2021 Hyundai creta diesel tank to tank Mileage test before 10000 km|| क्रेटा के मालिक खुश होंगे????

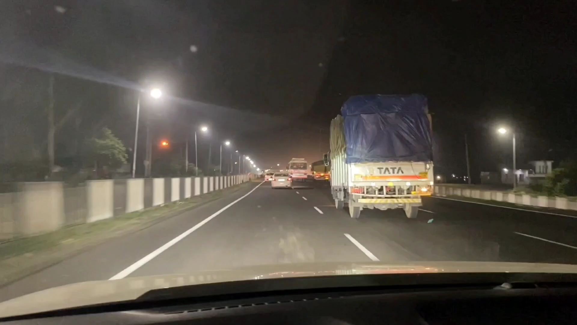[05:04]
सीटी के ओँव चलते हैं और रात को न दोस्तों थोड़ा थोड़ा ट्रैफिक एंच वन पर बढ़ जाता है क्योंकि रात को ट्रख बहुत जब चलते हैं इसी रिजिन से थो
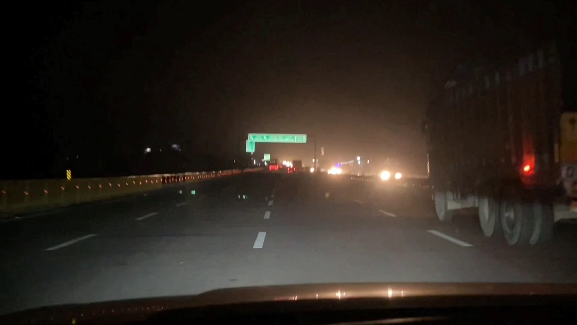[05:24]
जिस तरह की हम जाती वक्त मेंटेन करके चल रहे थे यानि ब्रेक लग रहे थे तिन सो दोस्तों घर हम पोच चुके हैं 337.4 किलोंपर गाड़ी